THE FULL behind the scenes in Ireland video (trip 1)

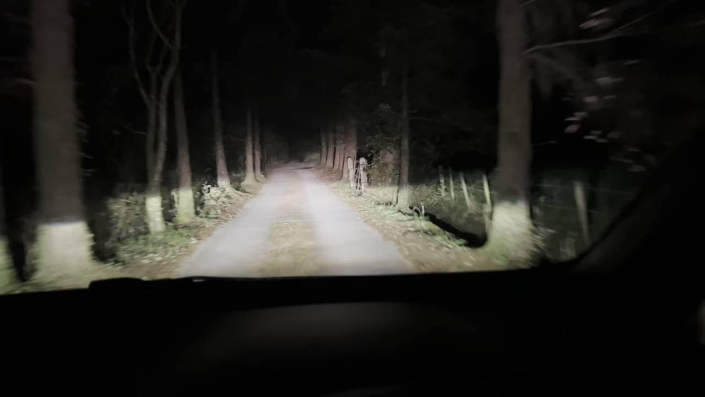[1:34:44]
I've just turned off a massive road and now I'm driving down this to go to a town. I don't really know what's happening.
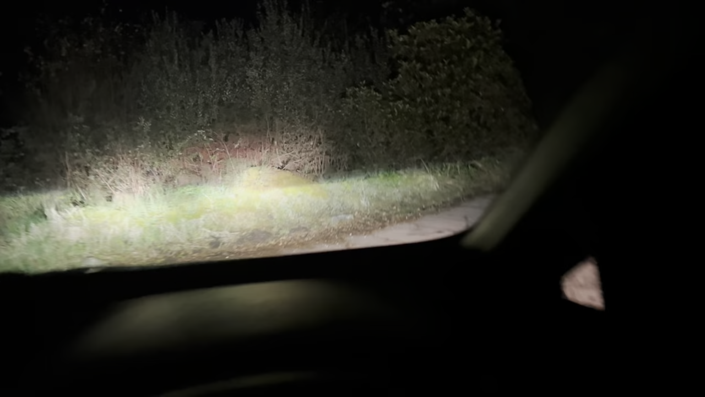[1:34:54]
I don't feel like this is a proper road at all. Look at the state of this. This is so, so strange. I'm just gonna have to check maps. Okay, so it wasn't down this way when I turned right.
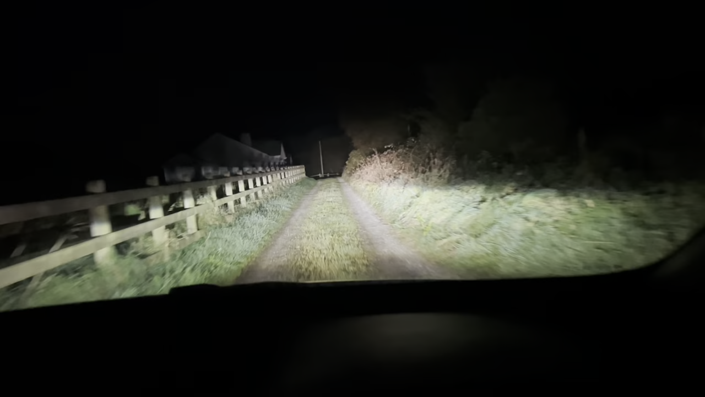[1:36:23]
This is just madness. Hopefully, I'm not going to get shot.
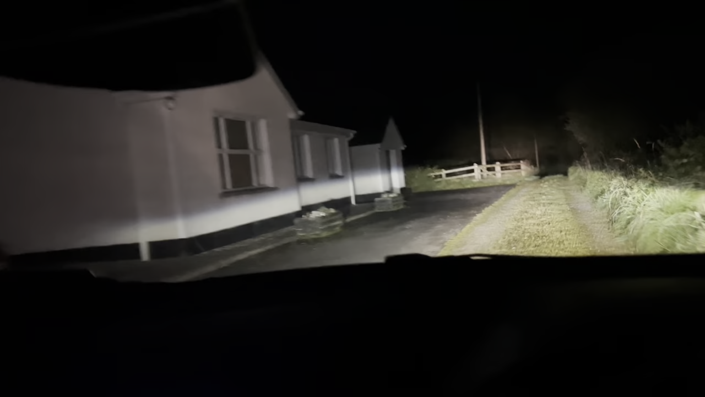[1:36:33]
God knows what these people in this house are thinking. Why is there just a madman driving down a random road? Like a track. If I get stuck down here, I want to find whoever made Google Maps and smack the teeth in. This is why I... Jesus Christ! This is why I use Apple Maps. I want to get stuck here, I'm telling you.
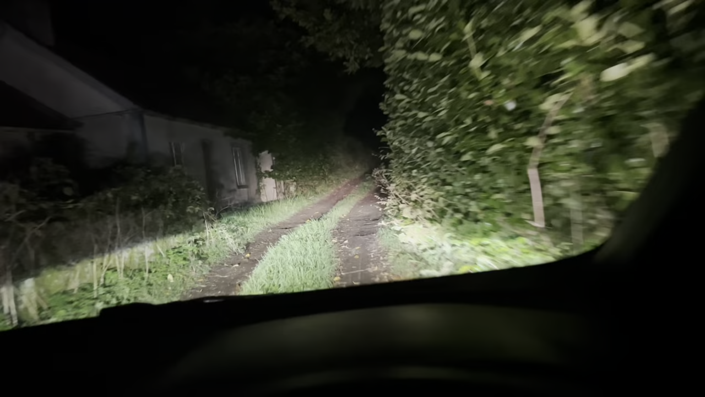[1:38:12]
I told you there's loads around Ireland. Loads and loads. But I'm not even going to try. At least this looks more like a track again now. I'm still going to... Oh, God. I don't want to get grounded on that in the middle. Surely... No, it can't be... No. That's just a massive lump. Bloody hell. What do I get myself into?